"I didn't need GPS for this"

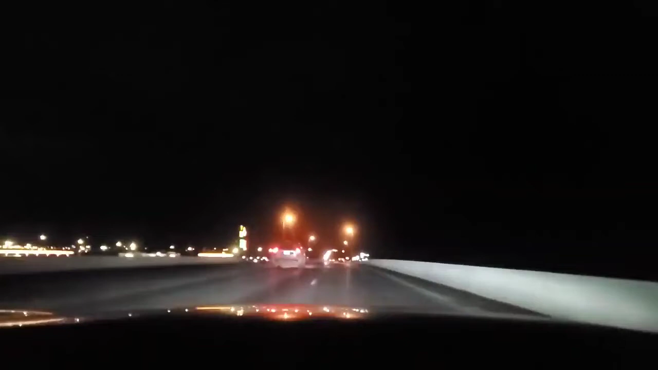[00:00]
I didn't need GPS for this. I should have had more faith in myself. It's right fucking there after the corner This isn't quite the right turn, but I'm pretty sure I can still make it into there from here
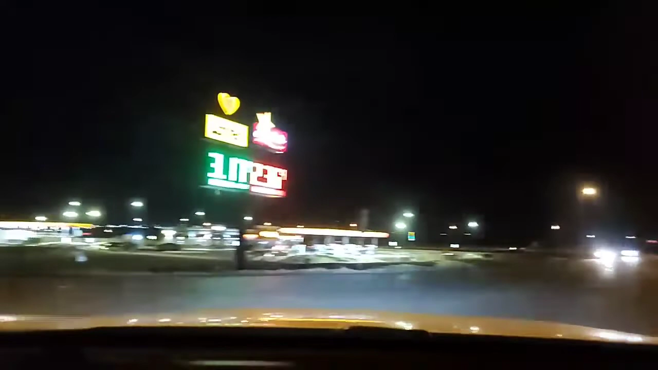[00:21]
No, I can't I'm an idiot Well I thought I could get into the parking